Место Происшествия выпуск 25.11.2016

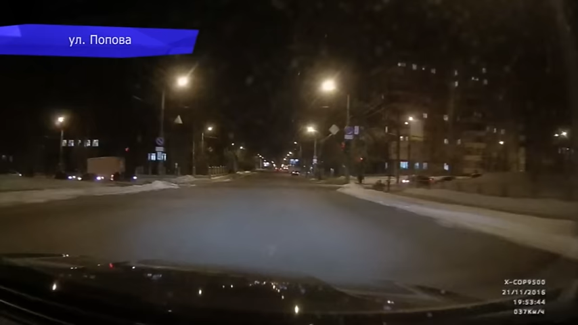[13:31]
На повторе видно, что пешеход не стал дожидаться зеленого сигнала, светофорой пошел на красный. Судя по видео, молодой человек получил небольшие травмы и в итоге перешел дорогу, а лихач на девятке даже не остановился и уехал с места аварии.
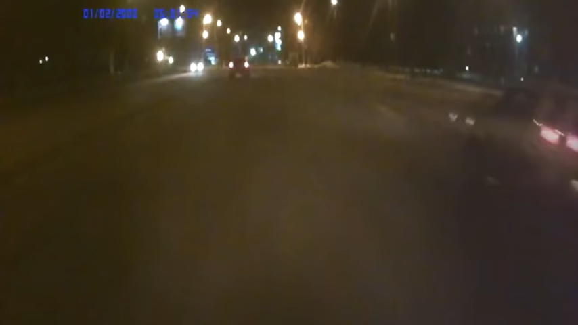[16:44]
По словам автора видео, за рулем Киа сидела женщина. Машину в течение нескольких секунд кружила по дороге. В итоге она остановилась на встречной полосе. Во время этого дрифта никто не пострадал. Женщина долго не могла прийти в себя. На улице Преображенской у внедорожника на ходу отпало заднее колесо.